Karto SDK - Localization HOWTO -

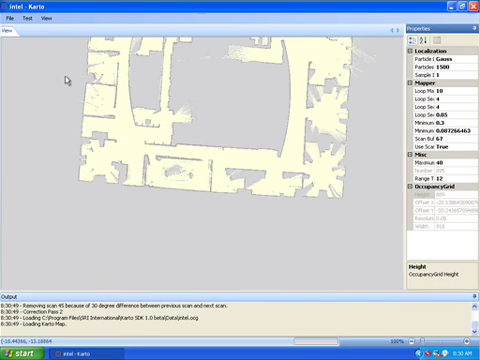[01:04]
Since we preloaded that map, the map is already pre-computed and is displayed here. As the same system you can see here, the Carto has also loaded all the scan that was present in that file. There is about 895 laser scans in that data file.
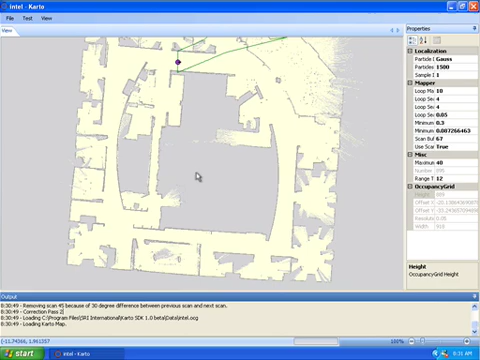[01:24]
What we're going to do is now we're going to use those data files and that pre-computed map to have the robot localized just
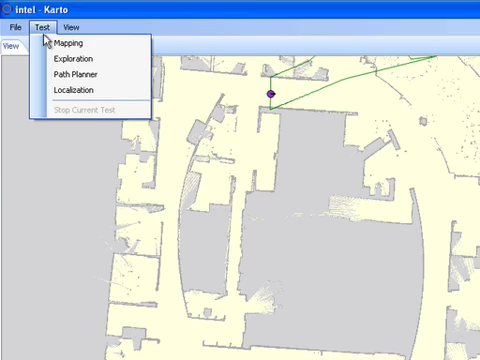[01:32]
by using the odometry and the laser scan. So go to Test, Localization. In that case, the robot is moving along by correcting its position using a Monte Carlo localization system.
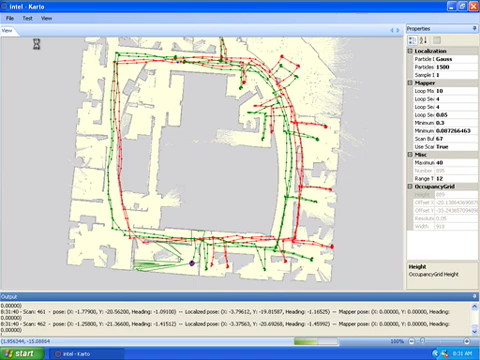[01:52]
The green arrow, the green path is actually the Monte Carlo path. The red path is the odometry path. The robot moves extremely fast in that demonstration because the processor on that machine is quite fast and it can process an ethernet scan immediately.